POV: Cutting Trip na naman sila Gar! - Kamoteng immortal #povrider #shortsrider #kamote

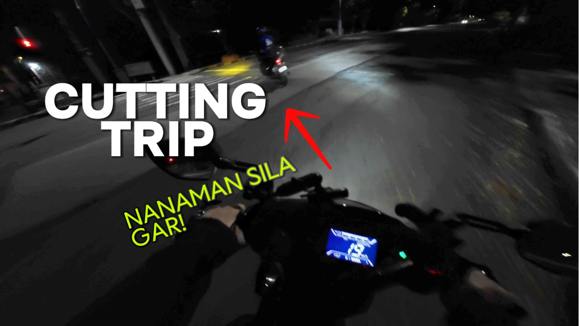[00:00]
Hop! Ating trip na naman, Gar! Bawal yan, sir! Ay, nako!
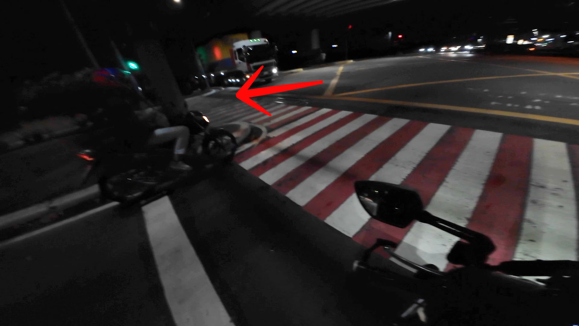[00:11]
Ano, sumunod ka na sa balat.
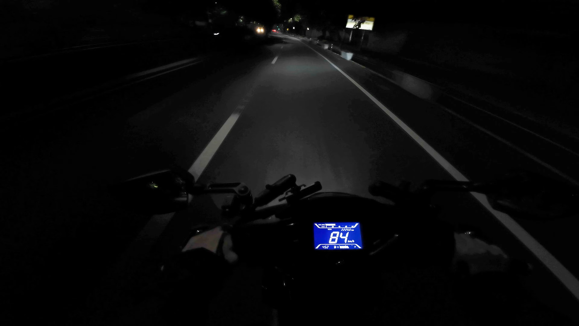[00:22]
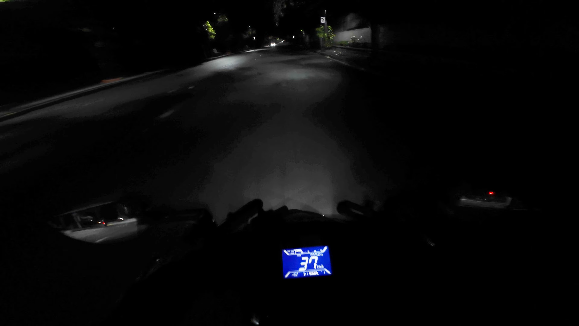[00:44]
Puro ka ating trip, oh. Oh, bawal yan, sir.
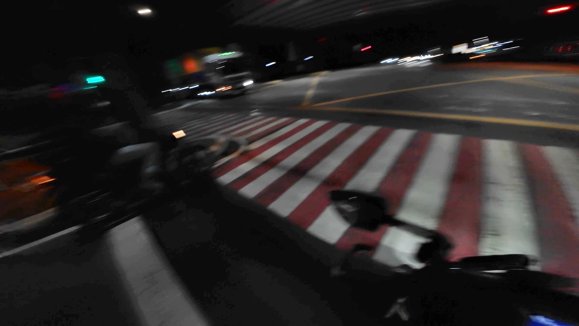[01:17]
Ano, sumunod ko na sa balat. Yan. Same lang naman tayo nakarating dito.
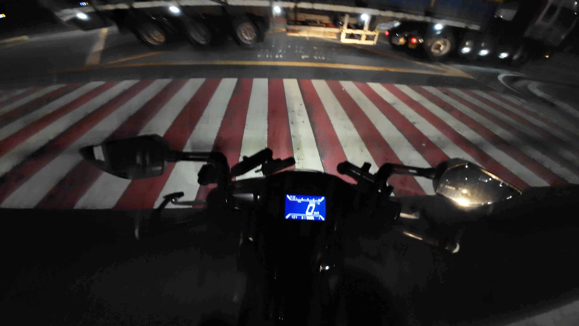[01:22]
Diba? Eh kung nahuli pa kayo, magkano ka agad yun? 500. Papakiusap pa lang yun. Diba?